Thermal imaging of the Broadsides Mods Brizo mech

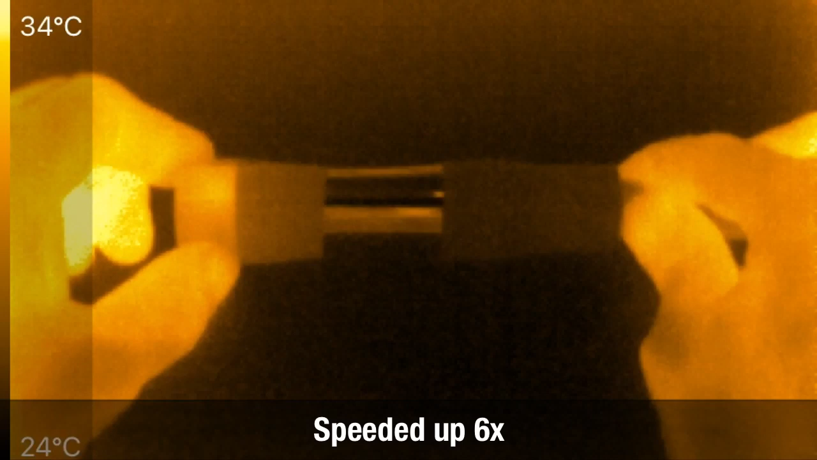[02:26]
On screen: scale top 34°C, scale bottom 24°C
and stop okay now you can see when
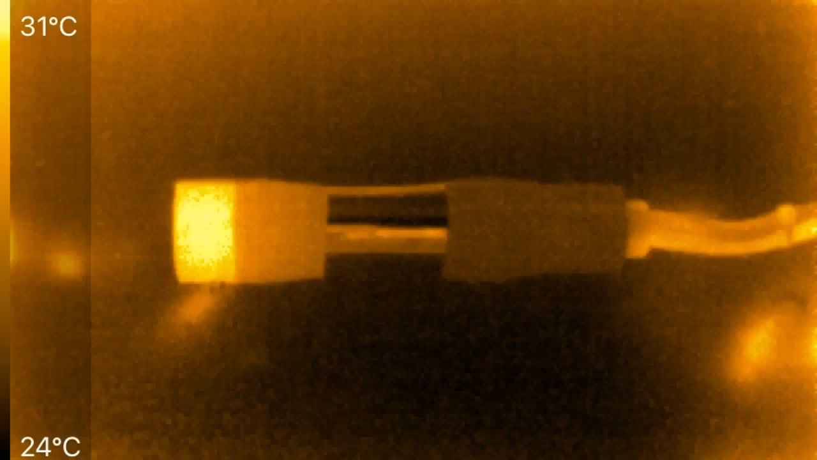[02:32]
On screen: scale top 31°C, scale bottom 24°C
I pull my hand away highest temperature here it's only looking up left-hand corner 30
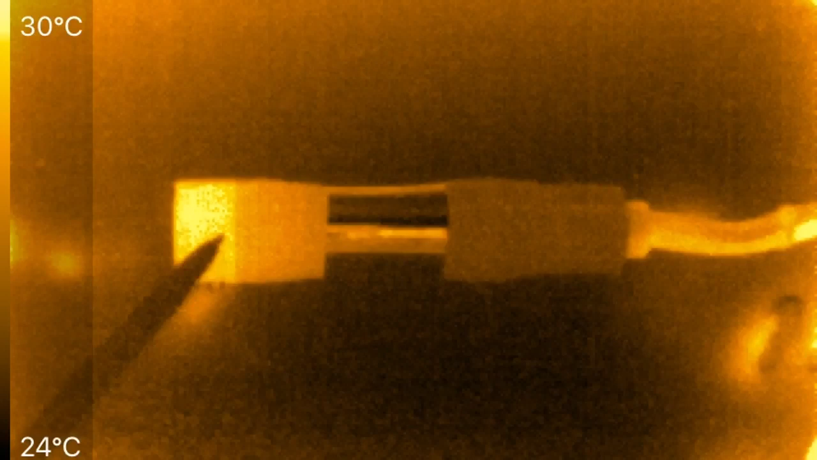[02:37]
On screen: scale top 30°C, scale bottom 24°C
degrees Celsius so it's not even body temperature yet it may look hot but if I bring my hand in so my skin is even hotter than it you can start to see the heat
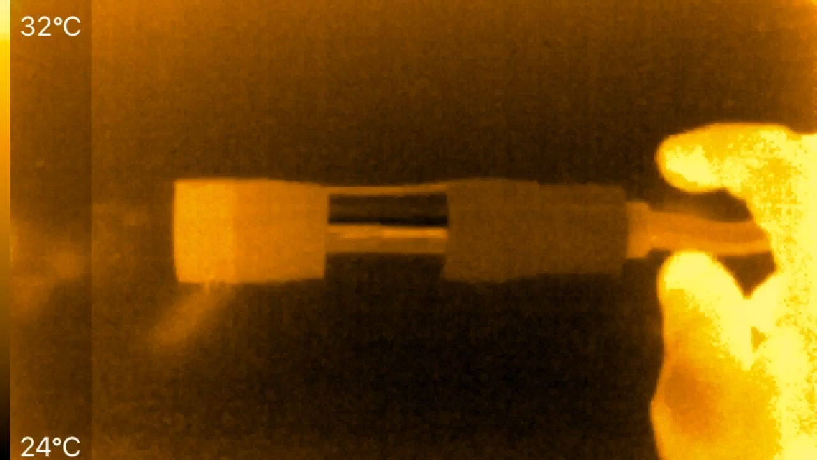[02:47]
On screen: scale top 32°C, scale bottom 24°C
starting to spread up to here and reach up to here but there's no
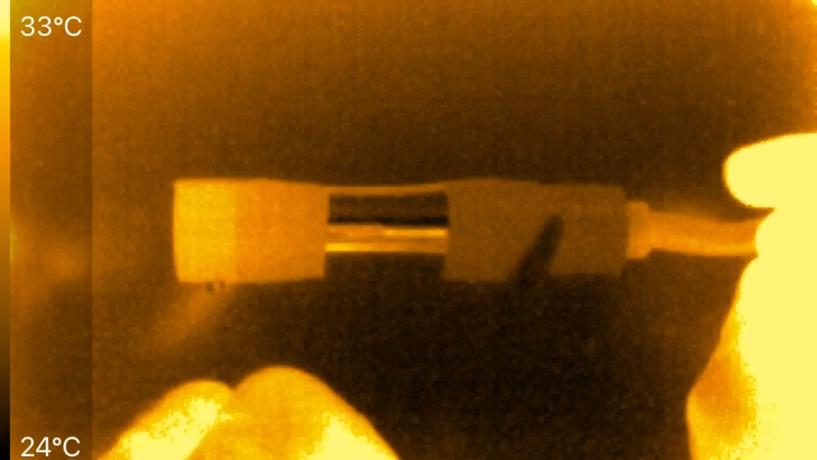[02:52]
On screen: scale top 33°C, scale bottom 24°C
brightening over here the right side and also down
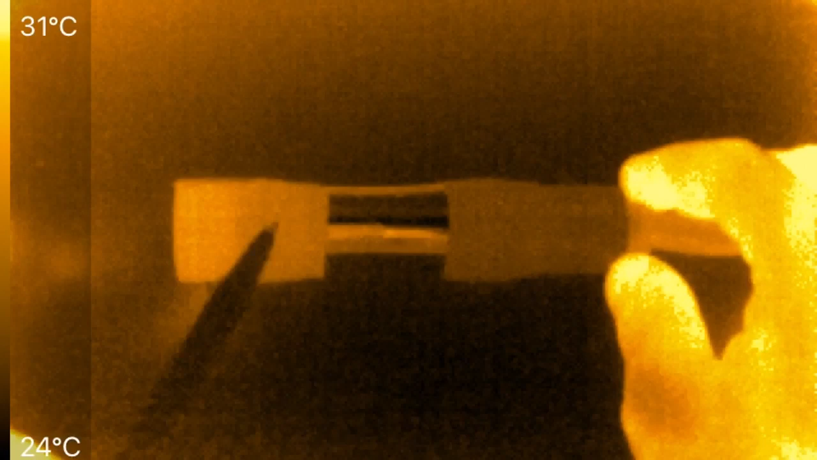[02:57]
On screen: scale top 31°C, scale bottom 24°C
here you can see the line let me get it a little bit there
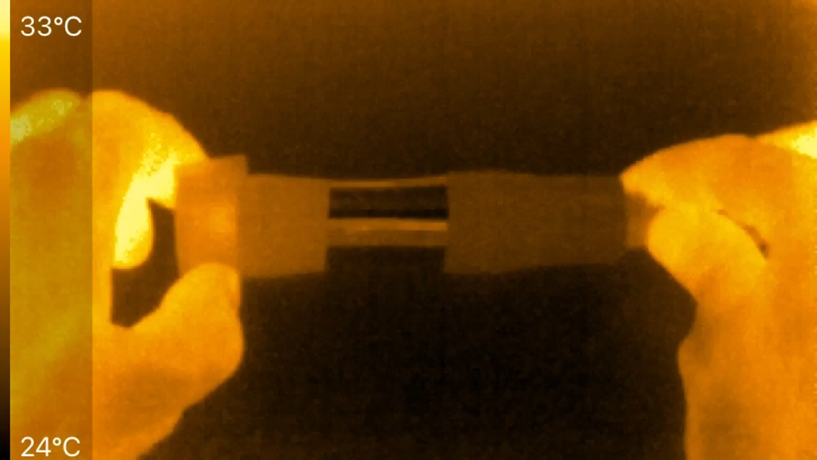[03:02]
On screen: scale top 33°C, scale bottom 24°C
we go you can see the contact point here's where it's heating up and right there that's a line where the bottom part threads
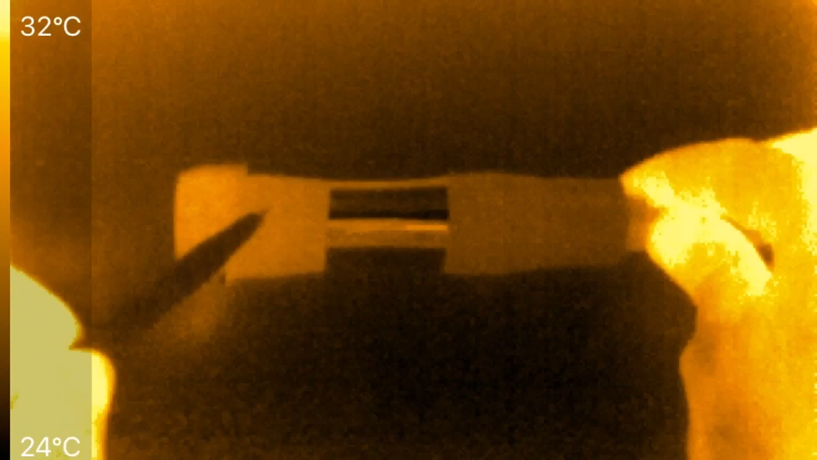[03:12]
On screen: scale top 32°C, scale bottom 24°C
on to the top part so you can see there's a thermal break here and this here is just a piece of the black electrical
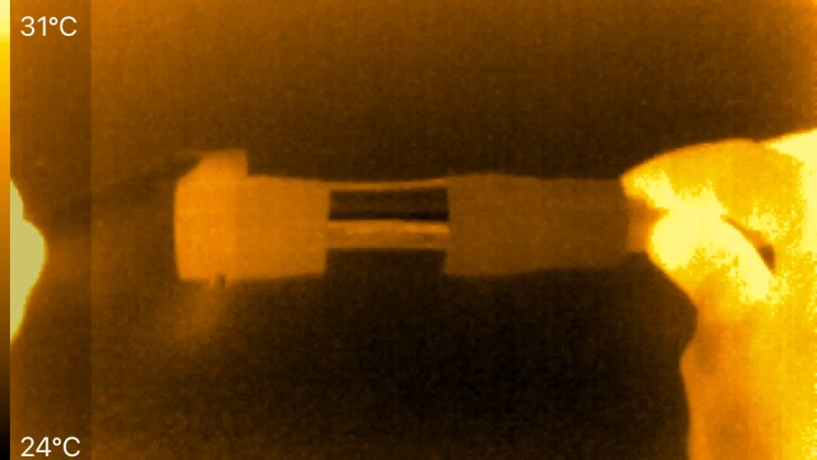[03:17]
On screen: scale top 31°C, scale bottom 24°C
tape so let's fire this up and confirm that okay so there's one spot right here now since the two contacts we
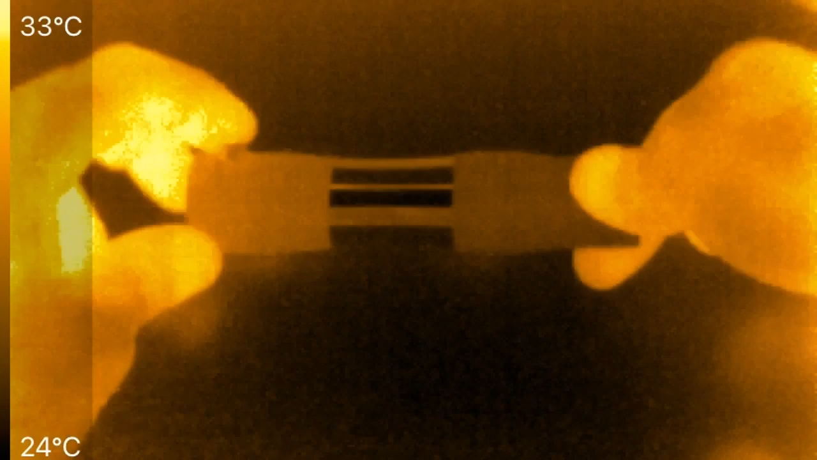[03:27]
On screen: scale top 33°C, scale bottom 24°C
should see a spot on the other side and
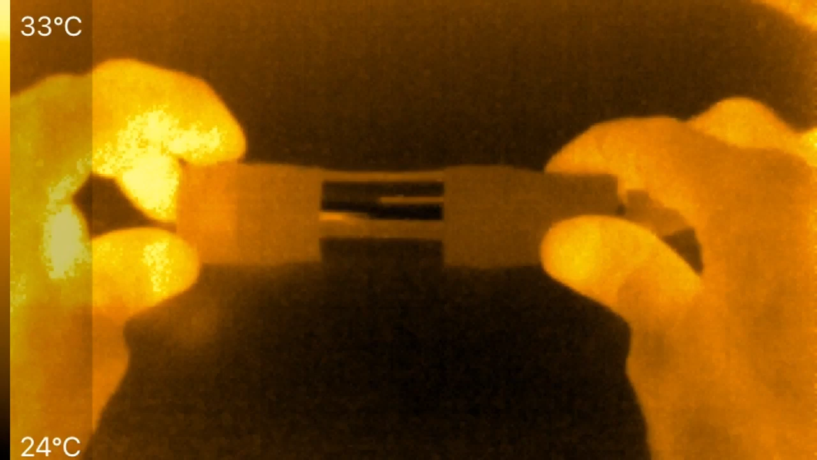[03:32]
On screen: scale top 33°C, scale bottom 24°C
there it is
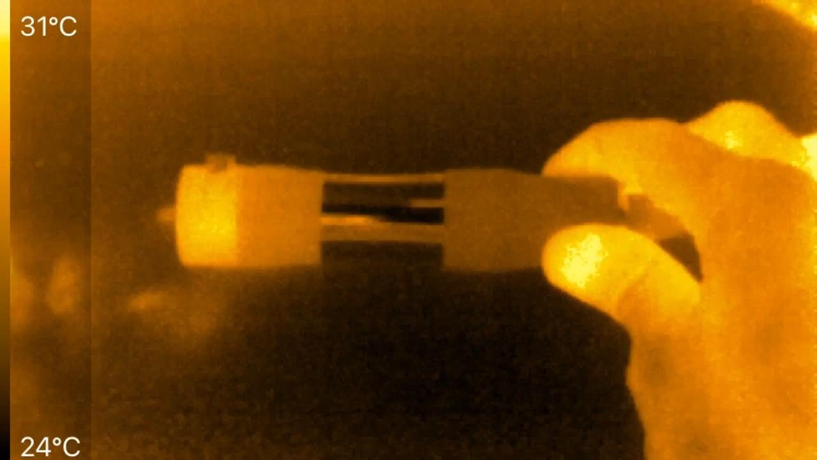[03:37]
On screen: scale top 31°C, scale bottom 24°C
right here so the heating again it's not happening in the threads
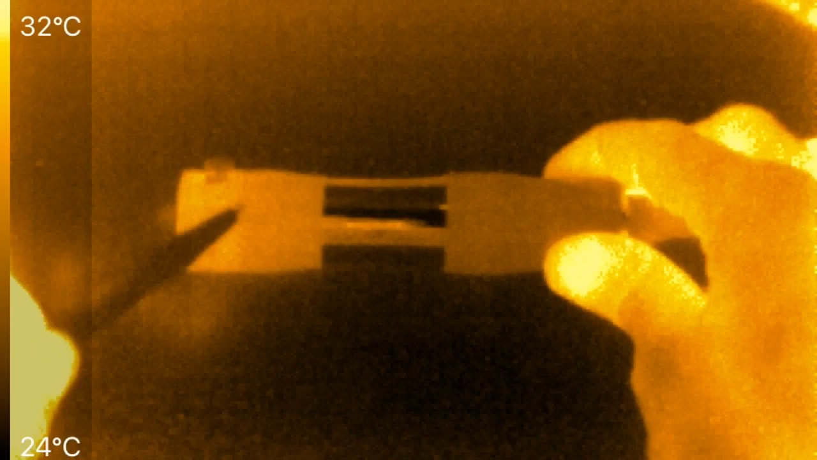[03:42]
On screen: scale top 32°C, scale bottom 24°C
here it's happening in this spot here pressing the button again
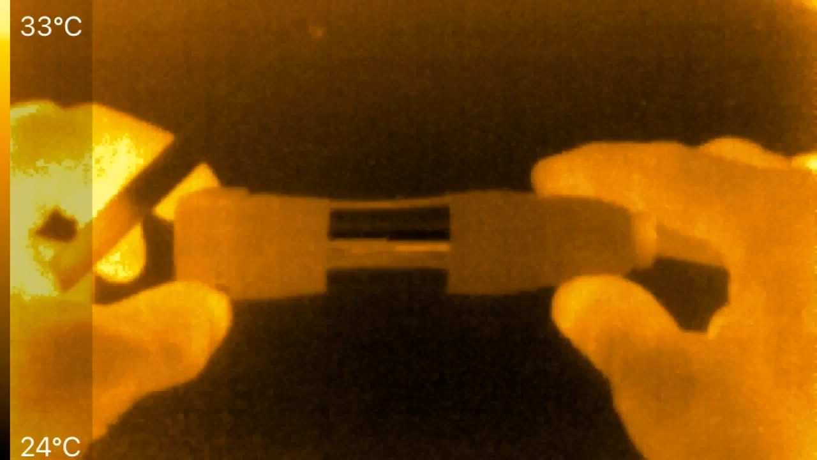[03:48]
On screen: scale top 33°C, scale bottom 24°C
oops got stuck on the
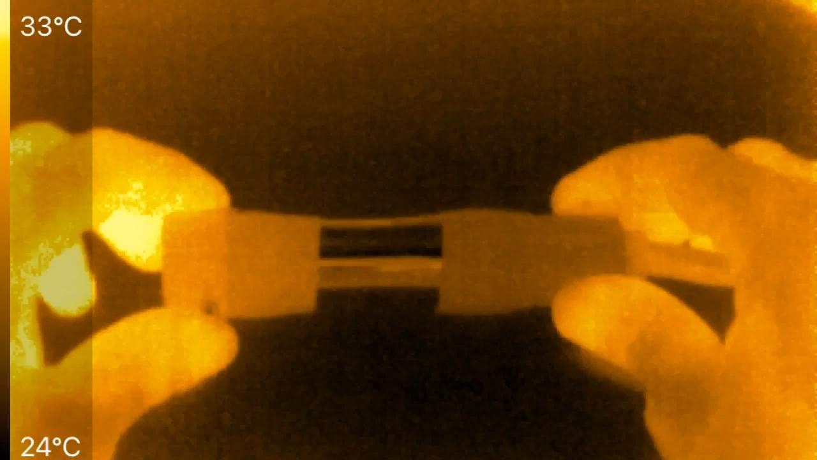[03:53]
On screen: scale top 33°C, scale bottom 24°C
tape sorry there we go now again it looks like it's getting blazing hot but look at the temperature in the upper left hand corner it's
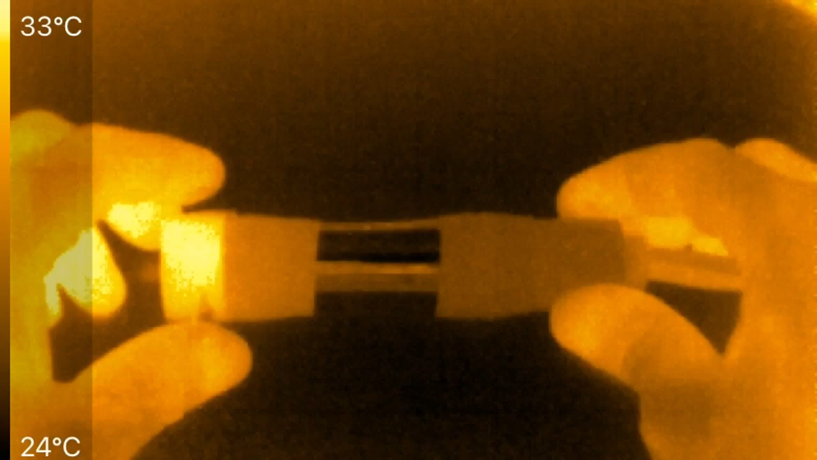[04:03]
On screen: scale top 33°C, scale bottom 24°C
only about a degree hotter than my body temperature if I grab it I can't even feel that
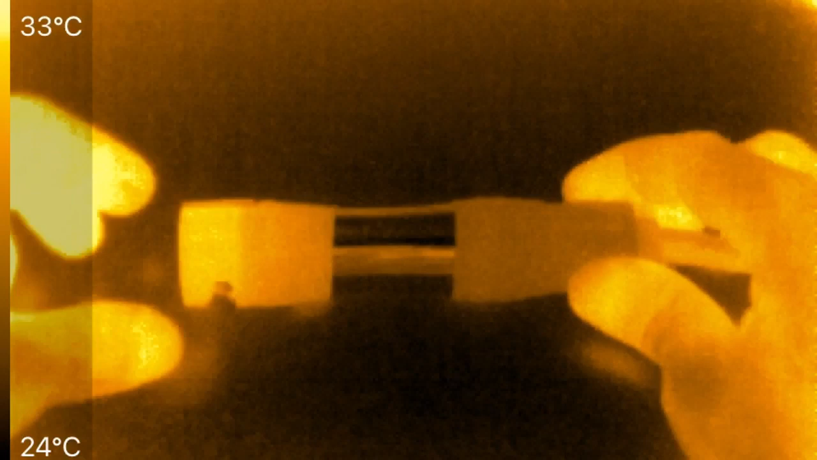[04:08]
On screen: scale top 33°C, scale bottom 24°C
it's warm and then the heat will spread across this joint
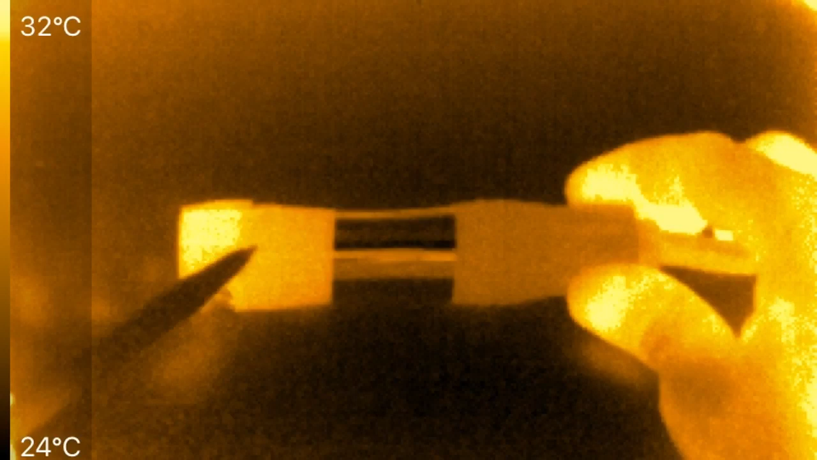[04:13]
On screen: scale top 32°C, scale bottom 24°C
and up through the device so we can see that it's actually the contacts contact points that are creating the heat and not the threads down here not the